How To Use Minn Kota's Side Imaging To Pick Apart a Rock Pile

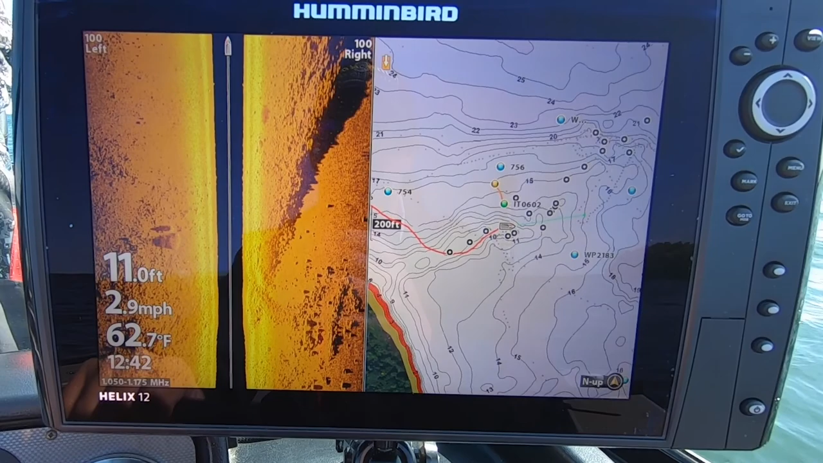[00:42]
On screen: depth 11.0 ft, water 62.7°F, speed 2.9 mph
In the old days, a lot of times I would be cruising along, I'd use side imaging as a way to just look and then come back and fish it. But that's changed for me a little bit this year, and let me explain to you why.
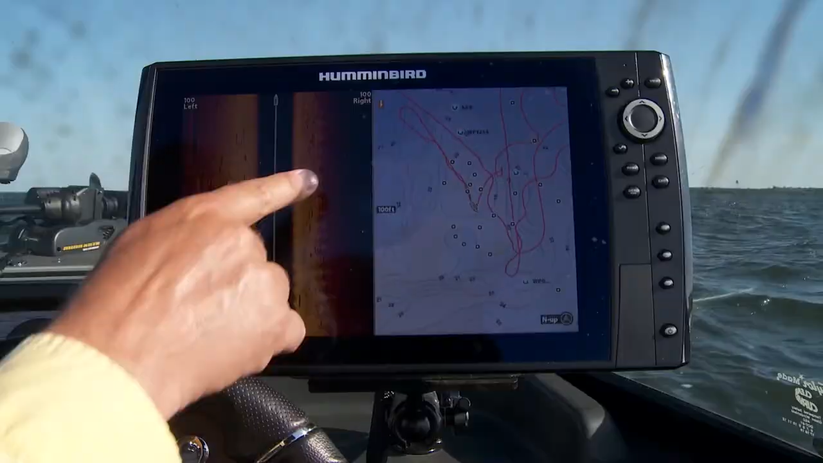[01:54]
You're not seeing rocks. You're not seeing all that different stuff.
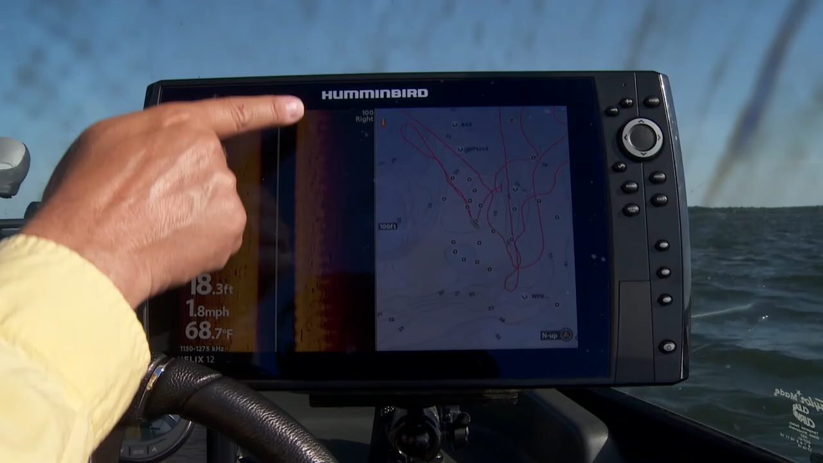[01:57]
On screen: depth 18.3 ft, water 68.7°F, speed 1.8 mph
So when you saw something, it was a fish.